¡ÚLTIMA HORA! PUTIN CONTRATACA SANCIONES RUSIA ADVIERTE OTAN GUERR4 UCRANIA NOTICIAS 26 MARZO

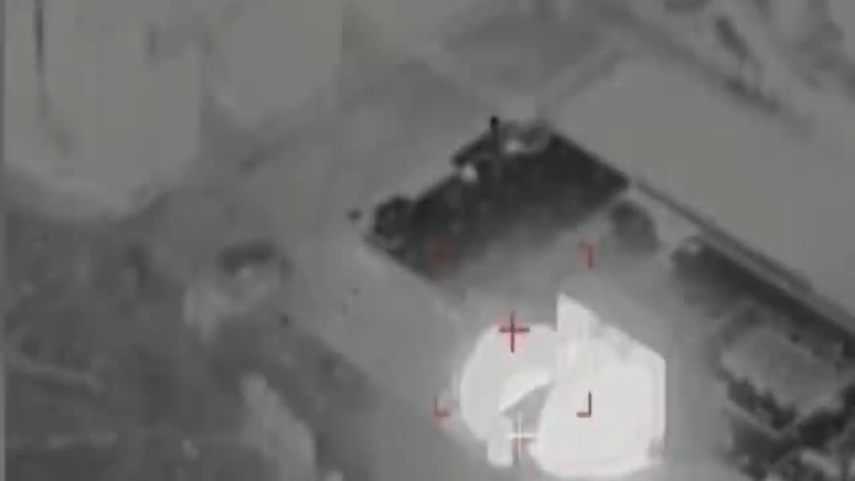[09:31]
dos sistemas de cohetes de lanzamiento múltiple, cuatro depósitos de municiones, 47 sitios con equipos y materiales militares.